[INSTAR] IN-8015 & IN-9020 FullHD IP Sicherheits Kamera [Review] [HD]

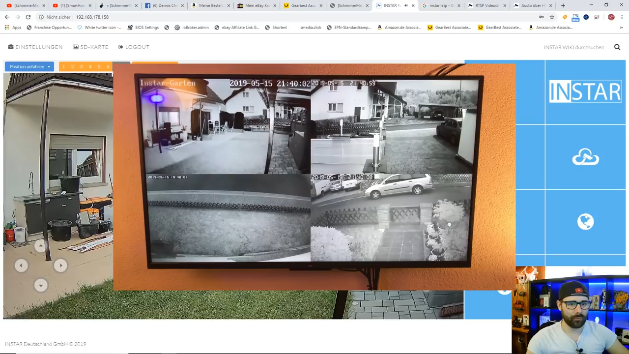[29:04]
Ähm, dazu habe ich ja auch schon mal ein Tutorial gemacht, äh, wie ich, äh, das quasi eingerichtet habe. Ich glaube, das hat man, äh, hier gesehen, äh, hier im Hintergrund. Da seht ihr diesen Monitor. Da habe ich mir das eingerichtet.